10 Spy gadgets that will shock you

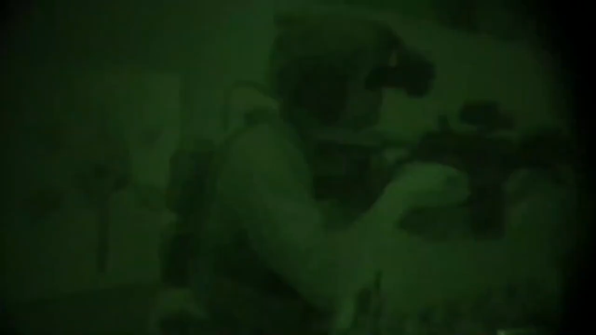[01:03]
The quality of night vision equipment varies greatly.
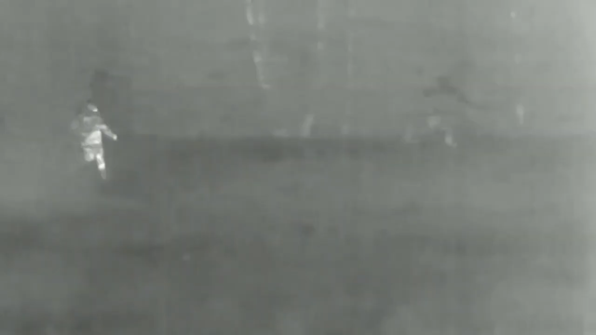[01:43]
Additionally, the footage you record with these devices may be saved to the supplied 32GB flashcard and afterwards backed up on your computer.